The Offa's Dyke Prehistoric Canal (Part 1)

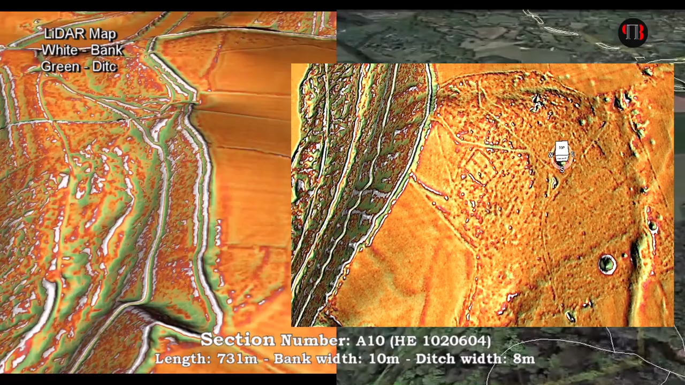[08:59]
Moreover, another anomaly is the two connecting earthworks to offer found in high wood,
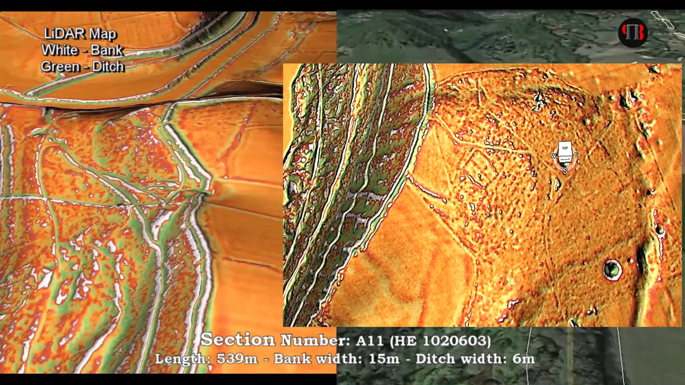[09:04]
but not appearing on OS maps, or reported by field archaeologists.
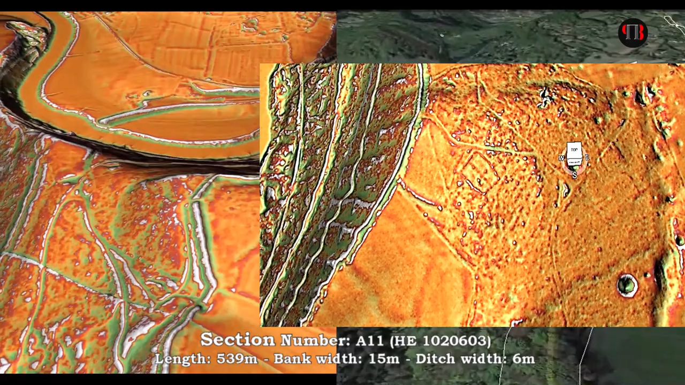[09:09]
These two ditches seem to connect to a feature
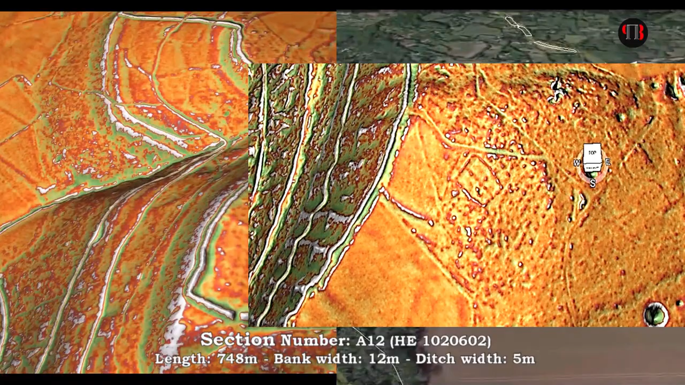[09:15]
that is 60 metres by 46 metres in the middle of the wood, which today is identified.
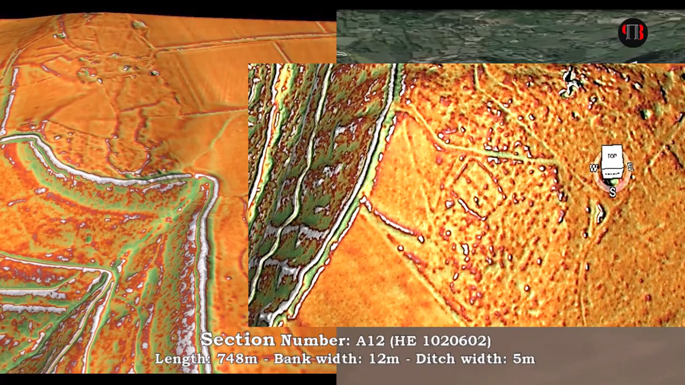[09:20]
The question is, is it Roman?
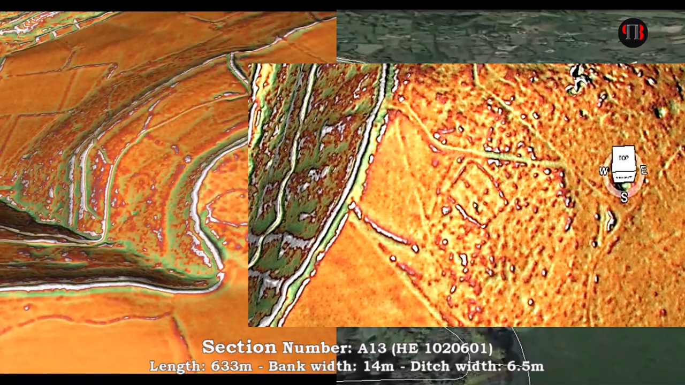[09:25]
And why was it connected to the dike?
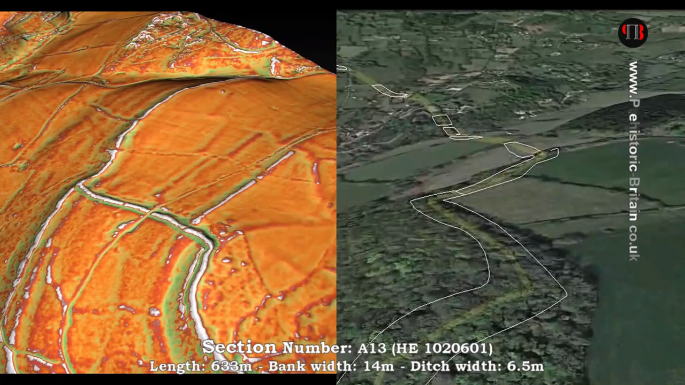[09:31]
Here in section 13, we see two of the reasons we think that Offa's dike was a canal taking commodities by boat to the sea.
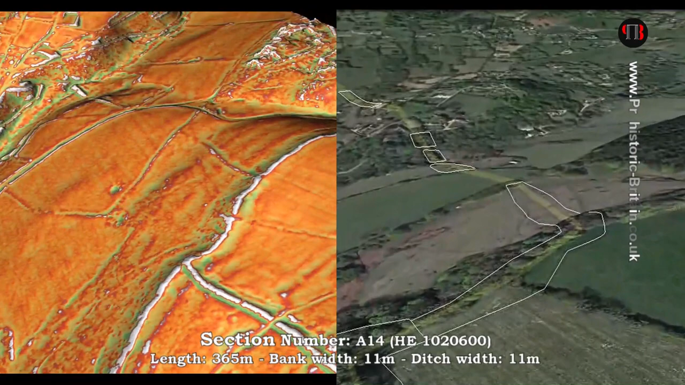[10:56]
On this section, sadly, any idea of a ditch is no longer necessary as part of Offa's dike,
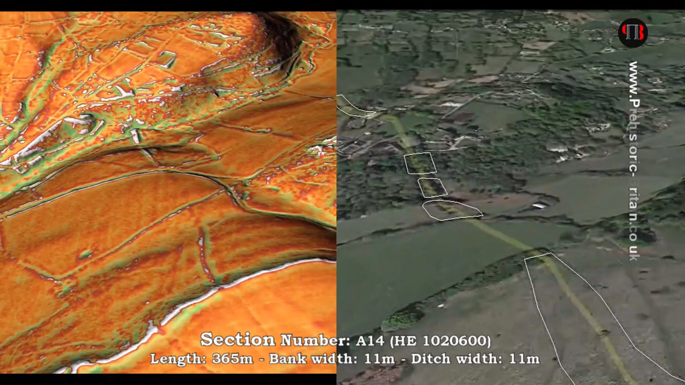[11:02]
particularly when it completely disappears, and it shows how archaeologists are bemused by these earthworks and their function.
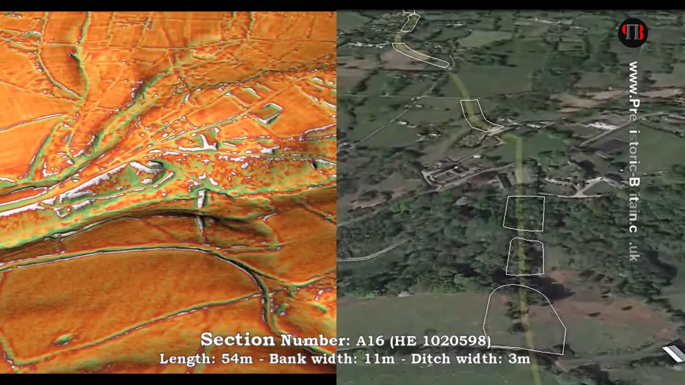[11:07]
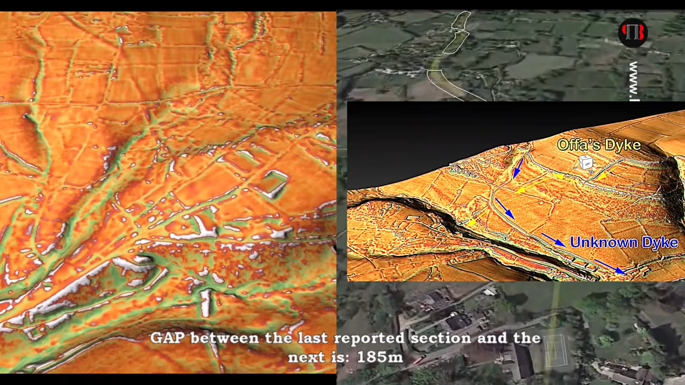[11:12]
The other interesting feature missed by the field archaeologists is the pathway leading east to west that cuts the line of the dike at the bottom of the hill.
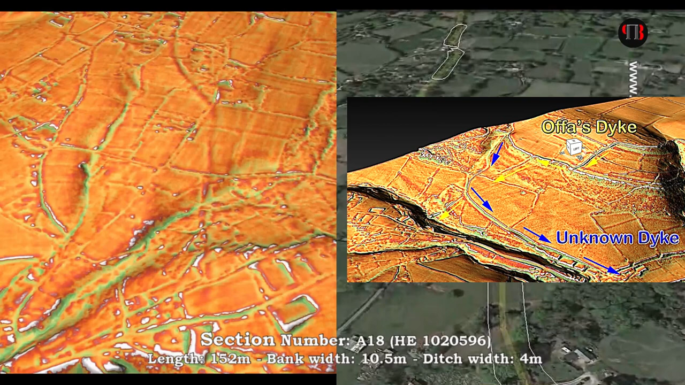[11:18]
Lydar suggests that it sits in an unusually deep
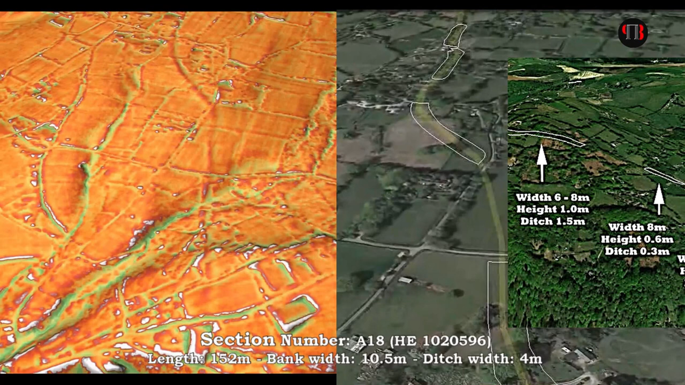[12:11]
It's about the same width. It's between 6 and 8 metres going across the valley, sometimes a little bit bigger, 10 metres wide.
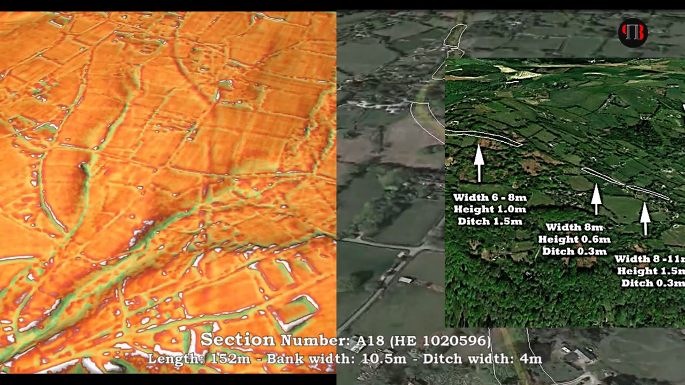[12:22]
But the most interesting aspect of this is that they're fragmented. There isn't a continuous ditch going across. It's done in small patches. And there must be a logic for that.